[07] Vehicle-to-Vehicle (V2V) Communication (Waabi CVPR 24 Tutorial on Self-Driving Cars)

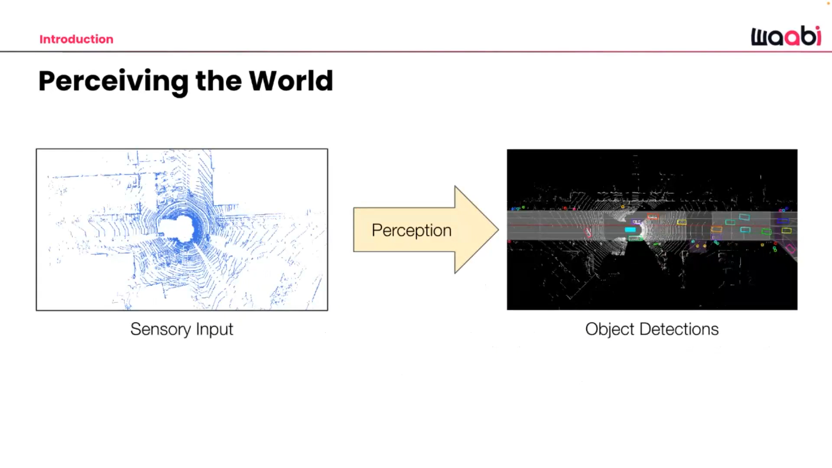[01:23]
and given that sensor data you try to detect all the agents in the scene and where they're going to go into the future but the challenge with this type of uh setup of course this is already uh the main task of self-driving is that we can actually try to be a bit safer and be uh more effective in our communication by actually having other self-driving vehicles in the scene so
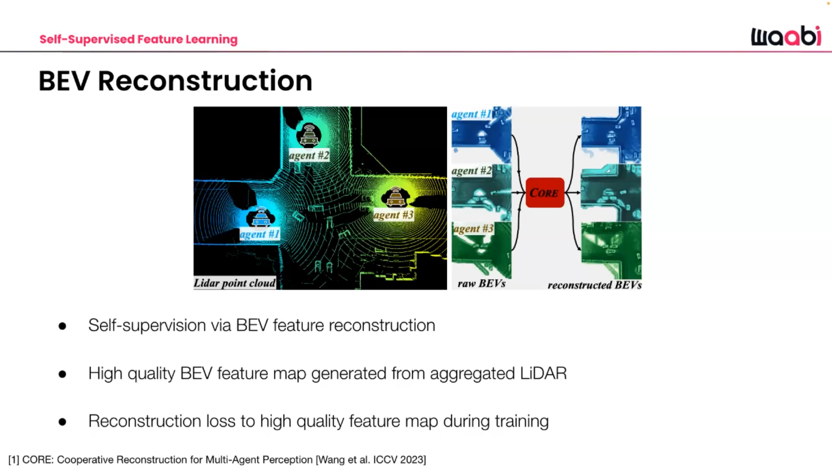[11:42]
proposes to do scene reconstruction with multiple sensor data from the different viewpoints and then you can use that higher quality reconstruction to supervise the student network or the vehicle networks that are controlling each of the actors like sdvs to do better higher quality perception